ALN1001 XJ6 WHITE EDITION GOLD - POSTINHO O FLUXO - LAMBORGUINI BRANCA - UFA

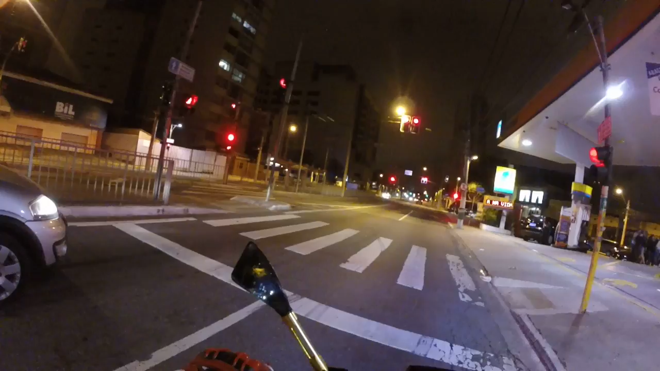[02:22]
Caralho Só o posto tá pegando
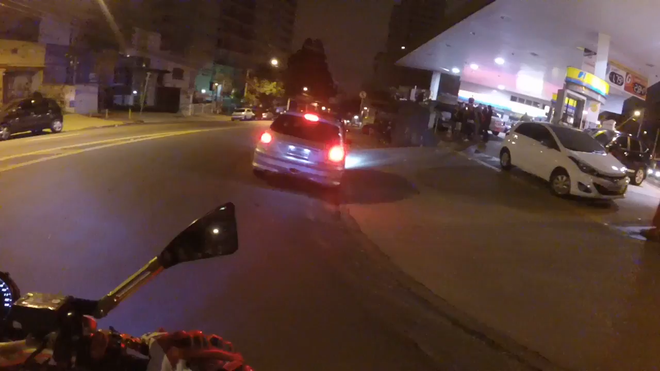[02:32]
Só o posto pega fogo tio E a porta da bolada
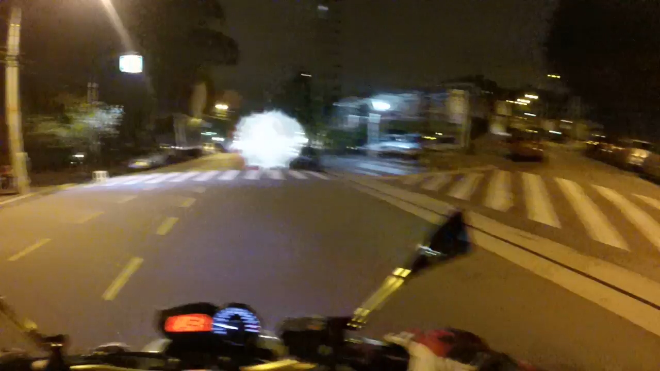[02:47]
Aqui que é o clube Juventus Pra quem não conhece, aqui na zona leste
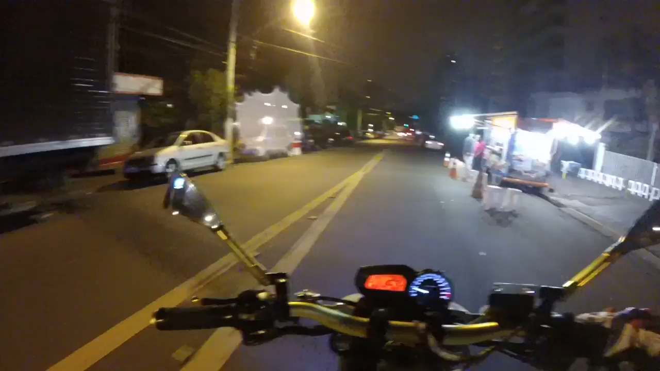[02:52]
A porta do bagulho tá osso Só o posto que tá pegando fogo Caralho Vem novinha Ah vamos embora ali pelo posto né tio
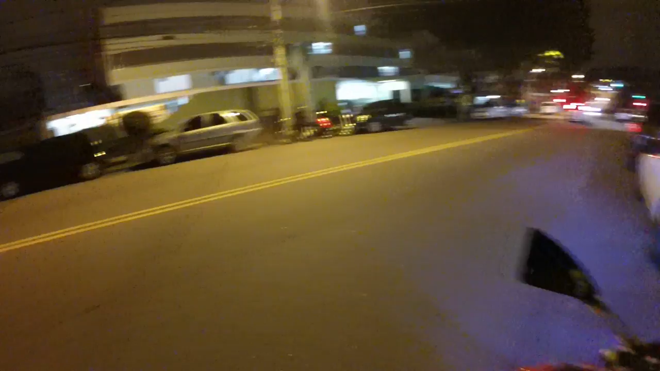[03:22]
Hospital, hospital Sem fazer barulho
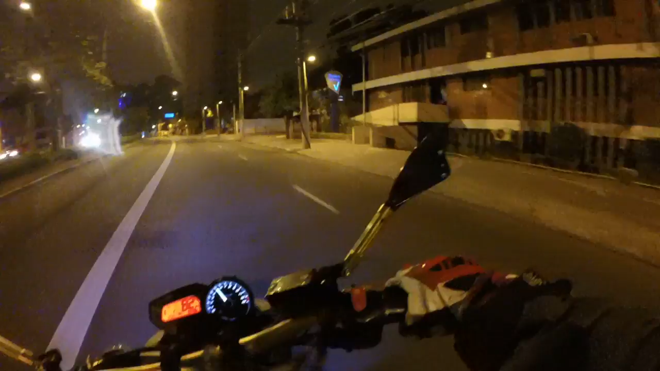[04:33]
E acelerar velho Não tem radar mano, o bagulho tem radar Tudo que é lugar aqui tio
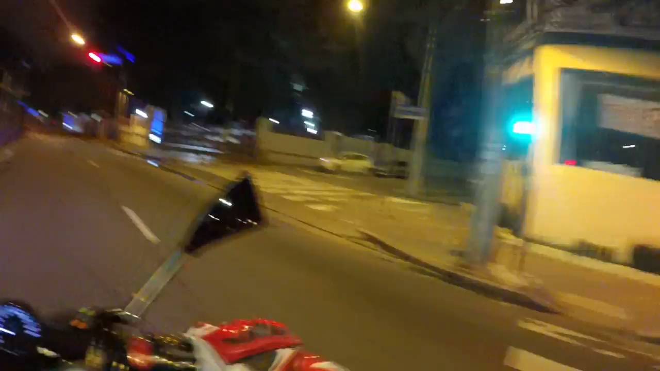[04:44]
É isso aí Olha o postinho bombando Mas nada de massa